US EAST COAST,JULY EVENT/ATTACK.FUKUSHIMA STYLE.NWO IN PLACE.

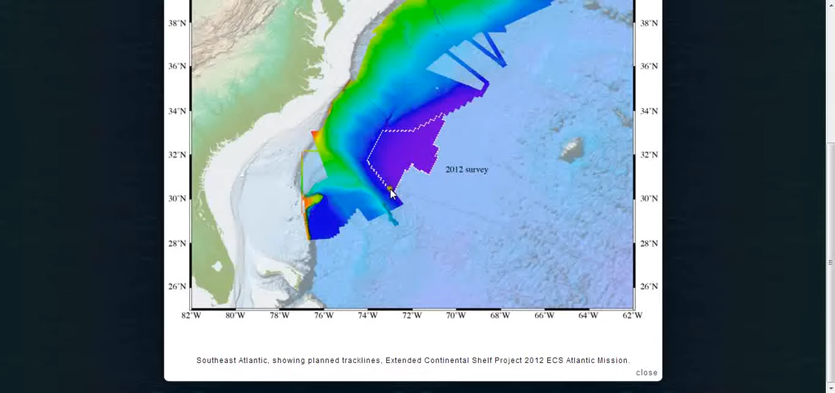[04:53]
in here towards Florida there that bend but all along here they did and we see that they've been doing something here okay so they've done something stuff has gone down which is always you know makes you wonder
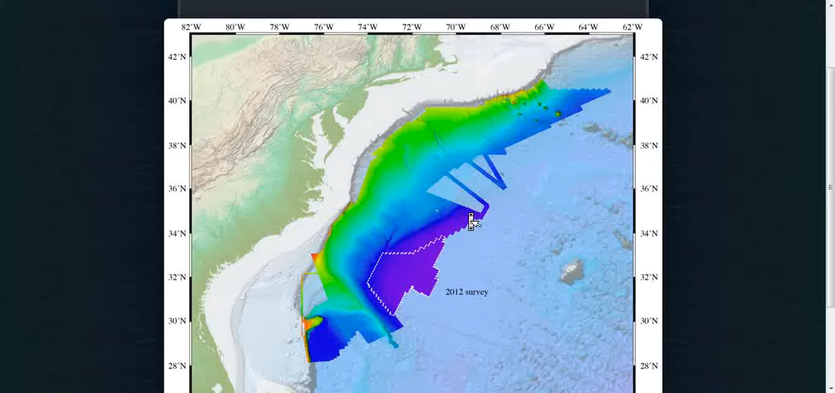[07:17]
like I say they they were doing something here in 2012 a survey and they could have placed these devices along here then and this is exactly where it would be for it to be close enough to do some damage I hope everybody's well and having a good day and I hope that we can all have a good 4th of July I hope this stuff doesn't happen but it's this is the evidence that I've found so far I hope everybody's well